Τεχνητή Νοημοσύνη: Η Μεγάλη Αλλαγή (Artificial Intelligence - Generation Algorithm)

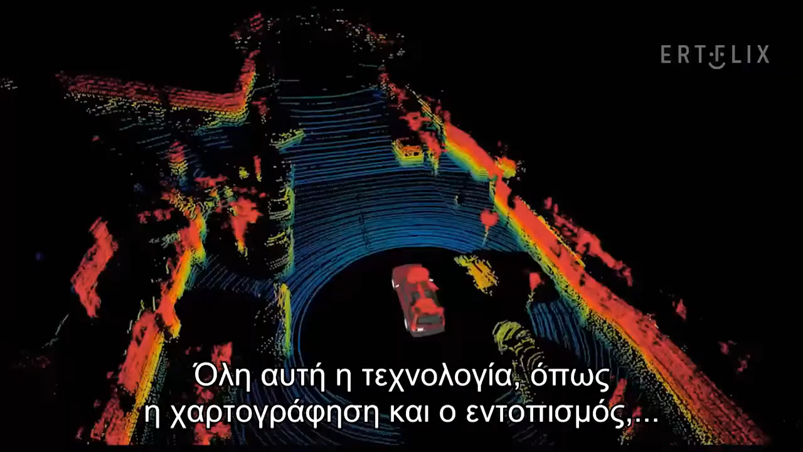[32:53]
Einer ist, dass all diese Mapping und Logalisierung und all diese Technologie funktioniert sehr gut.
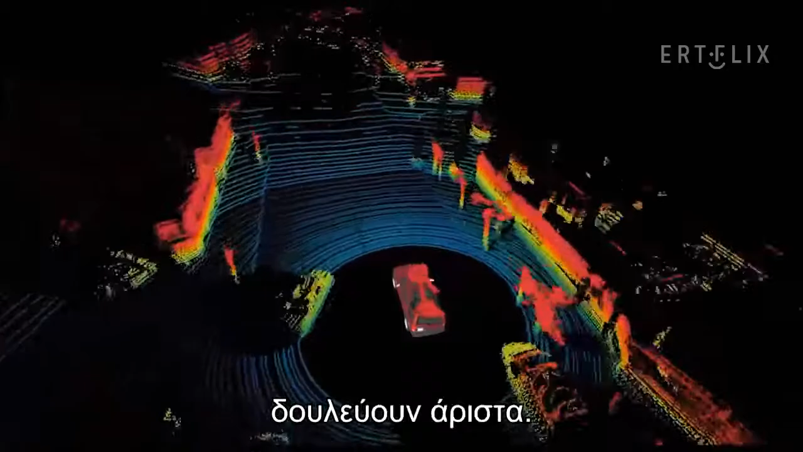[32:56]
Computers können wissen, wo sie sind. In ein Zentimeter, vielleicht sogar in ein Millimeter. Das ist viel mehr als das man braucht.